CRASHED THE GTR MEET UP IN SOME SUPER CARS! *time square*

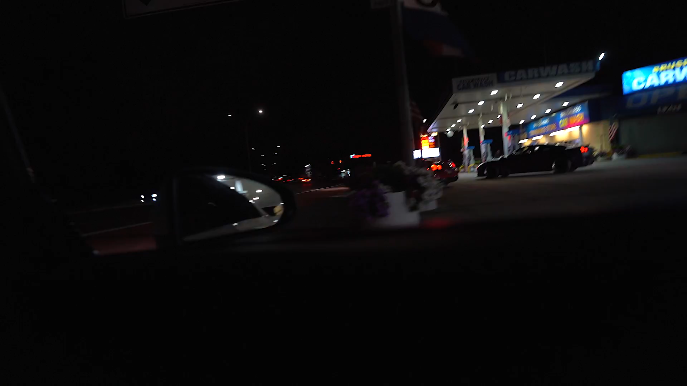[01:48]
By the way, oh, this cop right there. Should we get a GTR for the channel? Comment down below.
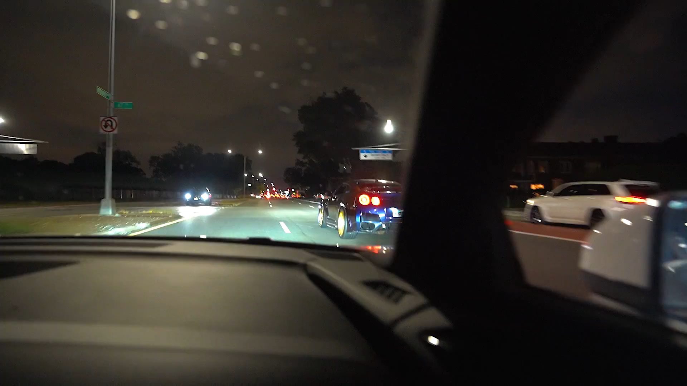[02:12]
The cop is right there! I know. You're gonna get pulled over.